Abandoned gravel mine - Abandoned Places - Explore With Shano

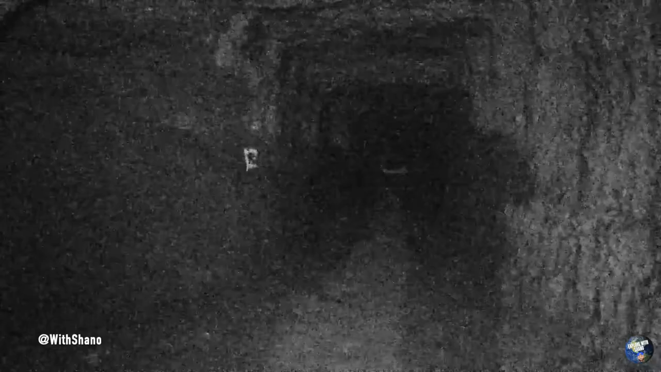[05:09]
Yeah, I know. Say, I know he's somewhere around here. That's better. I can see you better now in night vision. Chip shop boy now.
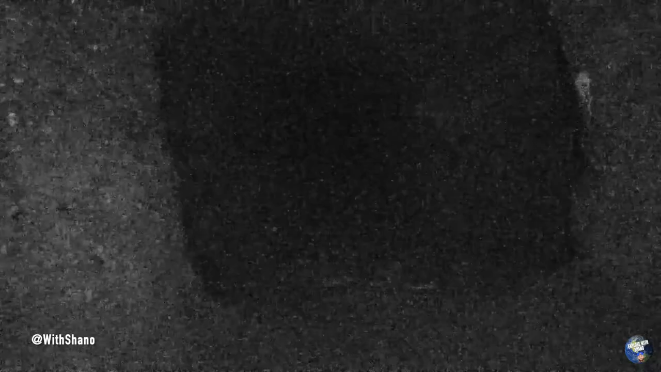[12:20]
So guys, as you see, we are literally in an abandoned mine.
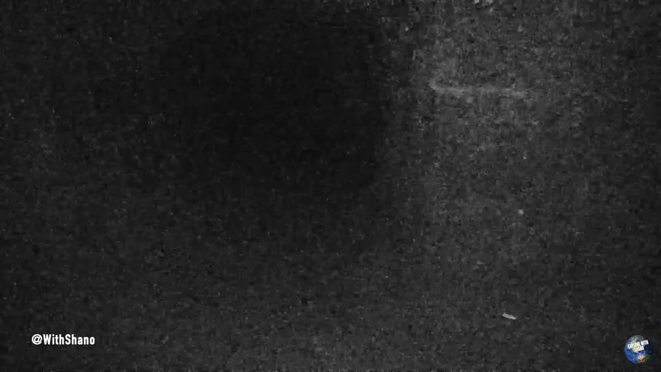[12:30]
Let's get out this way.
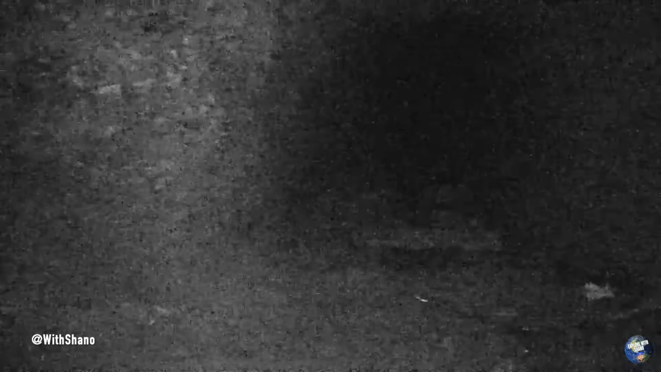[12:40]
Oh, just threw a puddle. This is all flooded here.
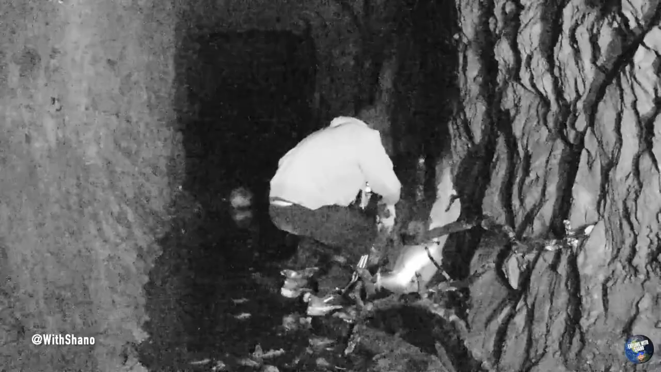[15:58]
If you stand there. I know. Can you see the stairs, though? Yeah.